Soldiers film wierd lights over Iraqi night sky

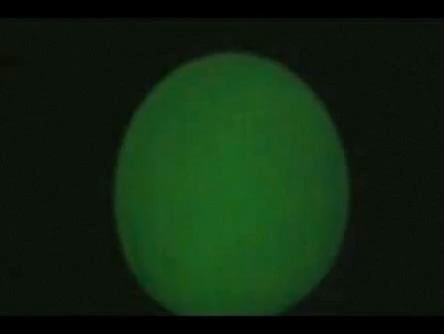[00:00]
There we go. Big vertical streaks in the sky.
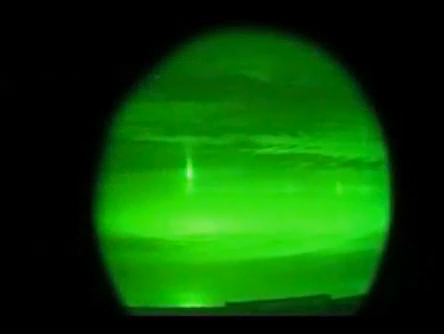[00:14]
I have no idea what the hell they are.
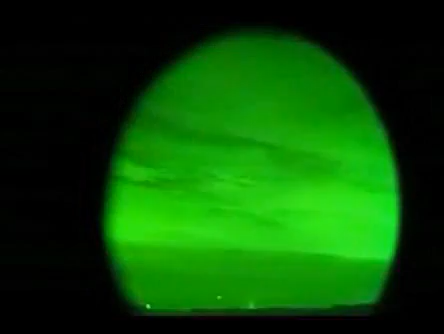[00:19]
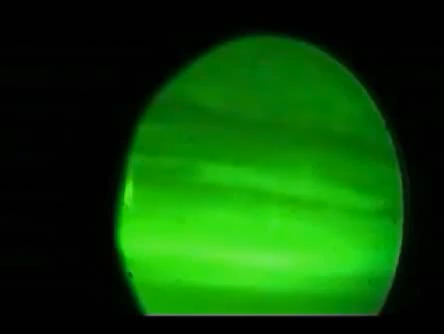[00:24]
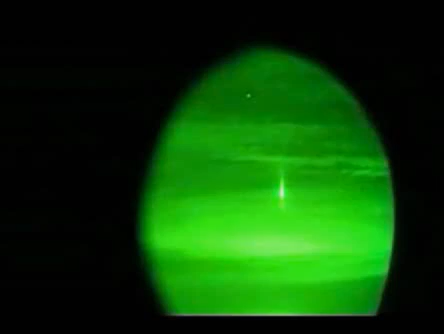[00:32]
Is that the main one over there? Yeah.
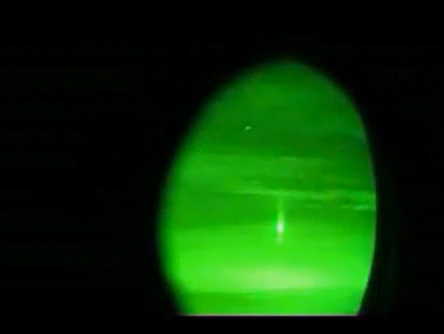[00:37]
If I can get this damn thing open.
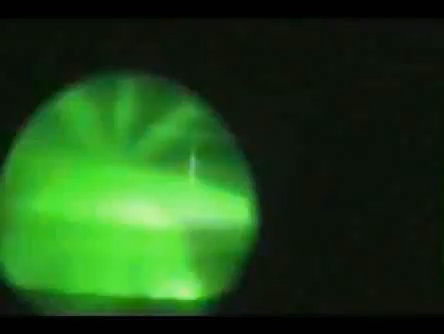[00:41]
There we go. Can you see it? Look at that shit. How big can you see it now? Man, that's weird. Let me see your lighter. No, I don't have one.
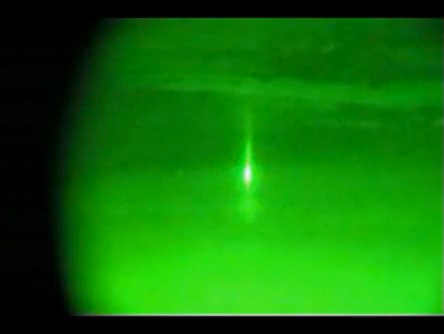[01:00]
Dude, look at it. Have you ever seen that? Have you seen it? Come here and look at it. That's some weird shit. Look at it. Did you see it, Cheetah? Yeah, there's multiple. They're all over the place. But that's the main one. That's the brightest one.
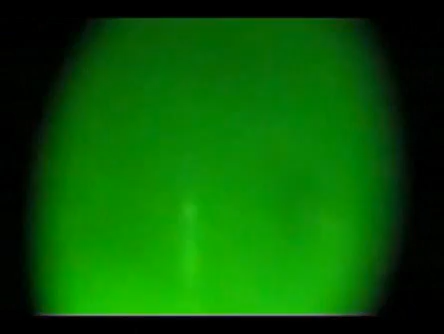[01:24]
There's some over there. I don't know if it's the way the stars are shining. No, I don't think so. You also have a red hazel in this room.
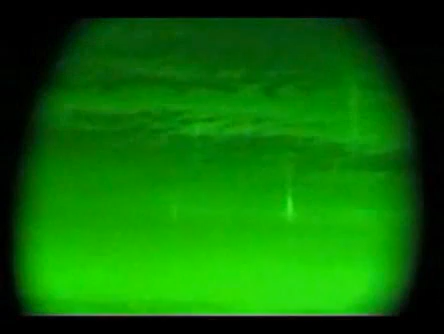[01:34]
Yeah. That's weird. What could it be? I don't know. I don't know.